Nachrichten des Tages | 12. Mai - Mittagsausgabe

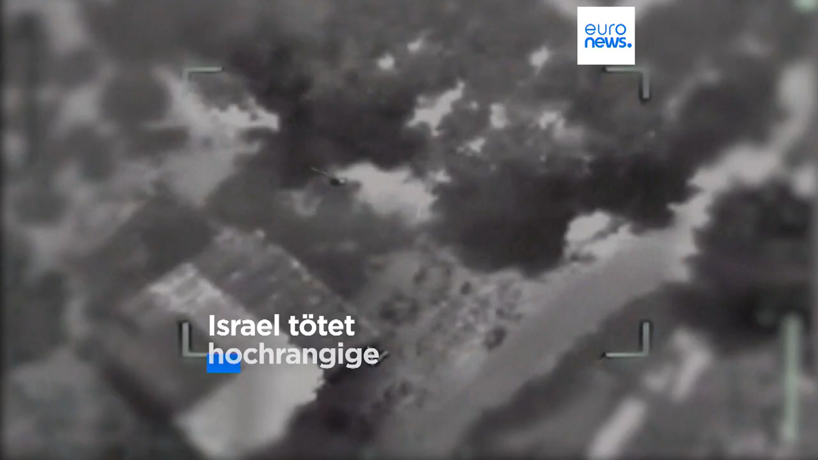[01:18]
Ziele im Gazastreifen beschossen und dabei auch mehrere hochrangige Mitglieder des islamischen Dschihad getötet.
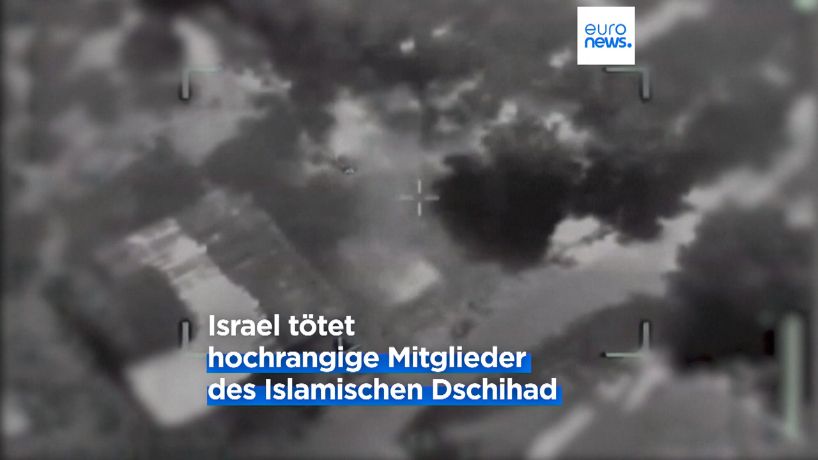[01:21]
Gespräche über eine Waffenruhe blieben nach Angaben Ägyptens bislang ohne Ergebnis.